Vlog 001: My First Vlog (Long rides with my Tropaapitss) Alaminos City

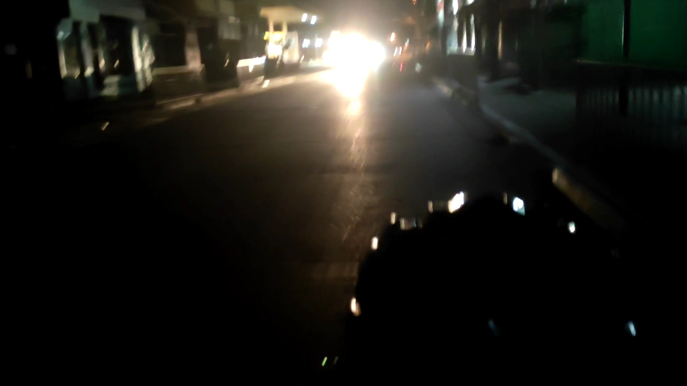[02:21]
Dito na ang meeting place namin sa Shell. Ito ng Shell. Tapos antay ko na sila dito.